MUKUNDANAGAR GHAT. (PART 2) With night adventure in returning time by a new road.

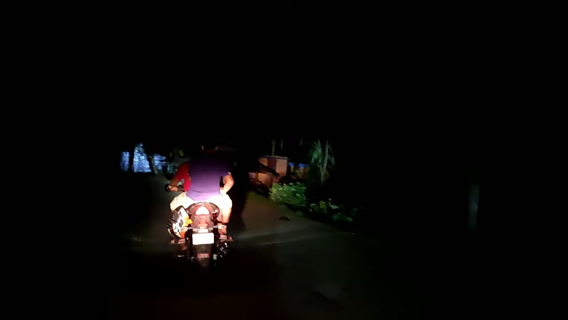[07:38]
তো আমরা হাফ রাস্তা চলে এসেছি, আর একটু রাস্তা বাকি মেন রাস্তায় উঠতে, আরো গাড়ি আছে সামনে,